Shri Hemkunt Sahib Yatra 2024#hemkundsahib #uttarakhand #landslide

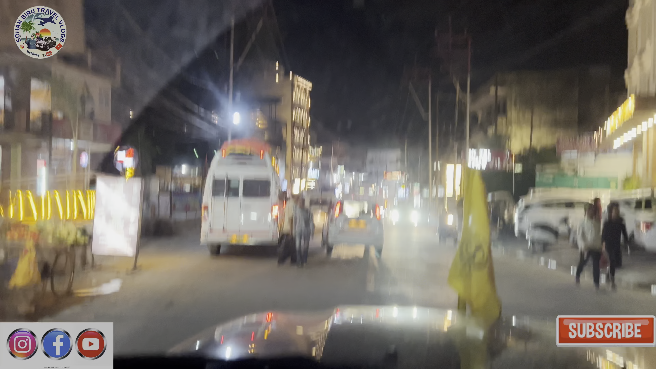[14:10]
ਕਿ ਹੁਣ ਅਸੀਂ ਪਹੁੰਚ ਗਏ ਰਿਸ਼ੀਕੇਸ਼ ਗੁਰਦੁਆਰਾ ਸਾਹਿਬ ਤੋਂ, ਬਸ ਥੋੜਾ ਜਿਹਾ ਪਿੱਛੇ 3 ਕਿਲੋਮੀਟਰ, ਤੇ ਜਾਮ ਬਹੁਤ ਲੰਬਾ ਲੱਗਿਆ ਹੋਇਆ ਸੀ ਪਿੱਛੇ, ਸਾਨੂੰ ਤਕਰੀਬਨ ਘੰਟਾ ਵੇਸਟ ਹੋ ਗਿਆ ਉੱਥੇ।
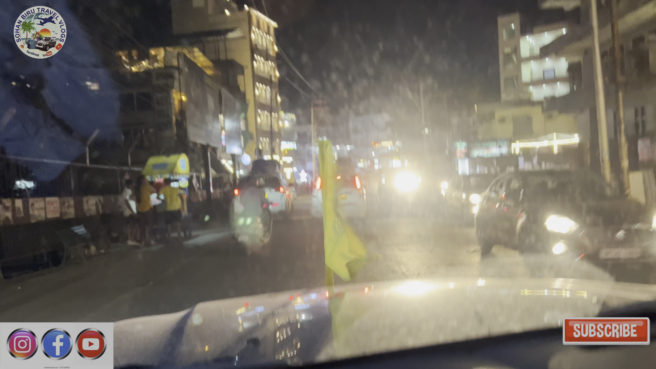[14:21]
ਤੇ ਤੁਸੀਂ ਸਾਹਮਣੇ ਨਾ ਰਿਸ਼ੀਕੇਸ਼ ਬਾਜ਼ਾਰ ਦੀਆਂ ਰੌਣਕਾਂ ਦੇਖੋ, ਇੱਥੇ ਕਿੰਨੇ ਯਾਤਰੀ ਆ ਕੇ, ਟੂਰਿਸਟ ਆ ਕੇ ਇੱਥੇ ਇੰਜੋਏ ਕਰਦੇ ਨੇ, ਗੰਗਾ ਦੇ ਵਿੱਚ ਵੀ ਰਾਫਟਿੰਗ ਵਗੈਰਾ ਕਰਦੇ ਨੇ, ਤੇ ਹੋਰ ਵੀ ਇੱਥੇ ਬਹੁਤ ਸਪੋਰਟਸ ਇਵੈਂਟ ਹੁੰਦੇ ਨੇ।
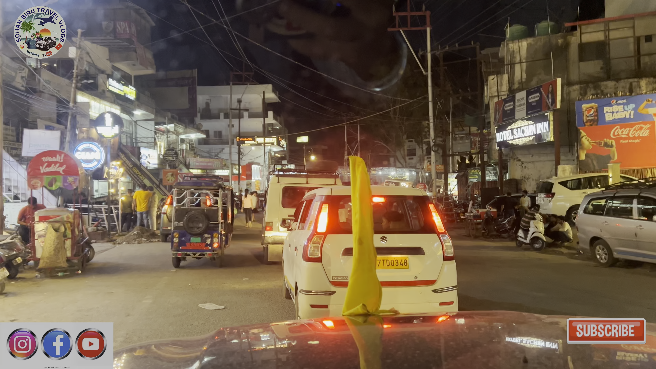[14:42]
ਇਸ ਕਰਕੇ ਲਗਭਗ ਸਾਰੇ ਭਾਰਤ ਚੋਂ ਹੀ ਰਿਸ਼ੀਕੇਸ਼ ਬਹੁਤ ਟੂਰਿਸਟ ਆਉਂਦੇ ਨੇ। ਤੁਸੀਂ ਦੇਖੋ ਕਿੰਨੀ ਰੌਣਕ ਆ ਬਾਜ਼ਾਰਾਂ 'ਚ।